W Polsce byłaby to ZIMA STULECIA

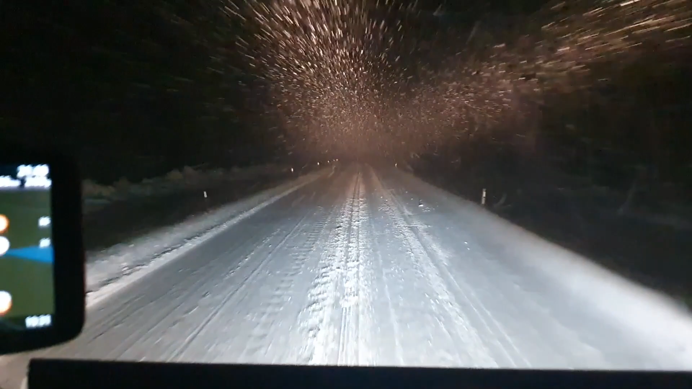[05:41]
a tymczasem w Szwecji główna droga E4 wygląda właśnie tak minus 7 stopni co jakieś tak 100 km 120 km staje obtrzepywać wyciaraczki bo są pozamarżane pooblazane hi hi hi hi i zima słuchajcie w Szwecji na maksa gdzie jestem? już jest górna górna część widzicie tutaj prawie na górze Bałtyku jestem jeszcze kawałek mi został jakieś 155 km i będę na miejscu jutro z rana będę zdejmował